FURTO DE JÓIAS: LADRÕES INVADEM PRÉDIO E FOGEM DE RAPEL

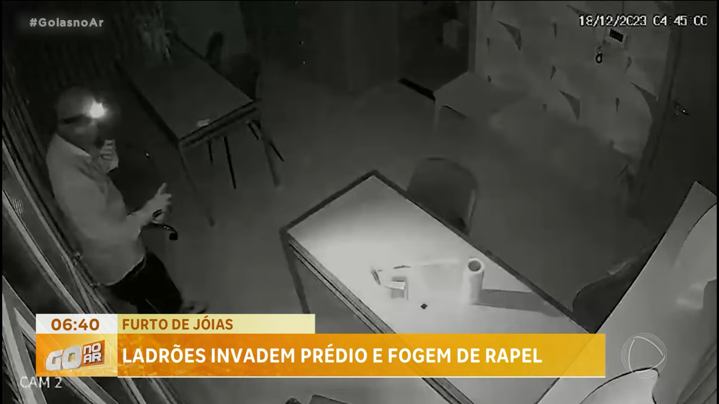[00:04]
Um deles percebe que está sendo filmado e joga tinta spray na câmera.
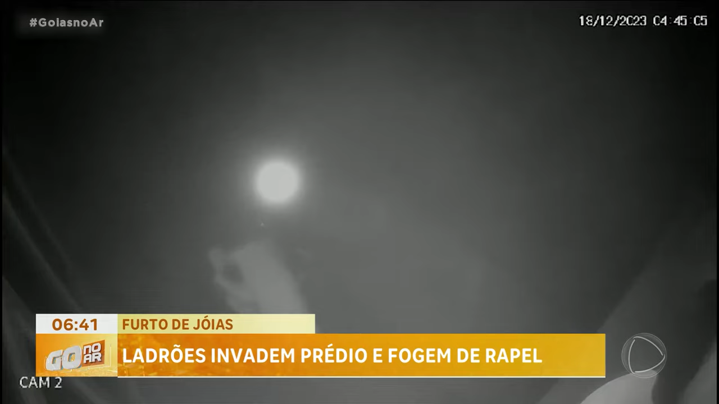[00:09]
O outro tira o aparelho da tomada.
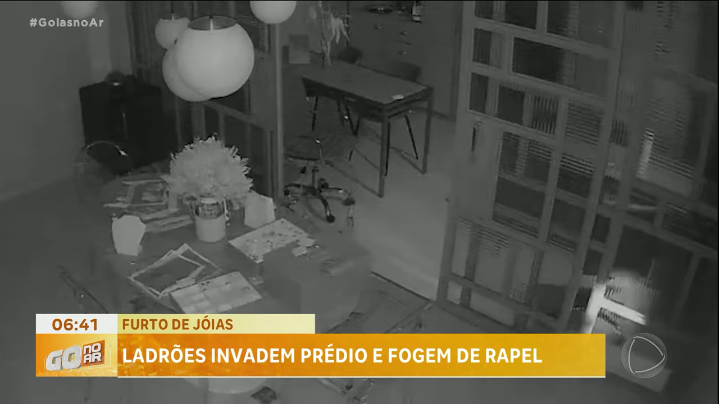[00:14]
Seria apenas mais um caso de furto, se o caso não tivesse acontecido no 11º andar desse edifício comercial em Goiânia.